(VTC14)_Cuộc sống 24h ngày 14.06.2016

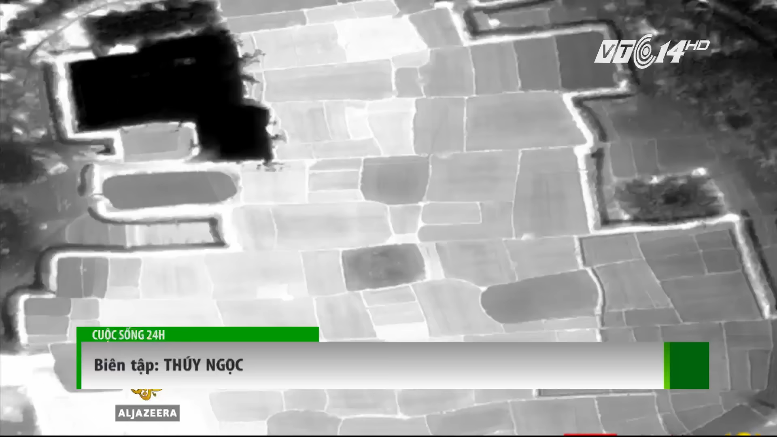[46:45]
sử dụng công nghệ LiDAR Laser tiên tiến cho máy bay trực thăng quét trên khu vực và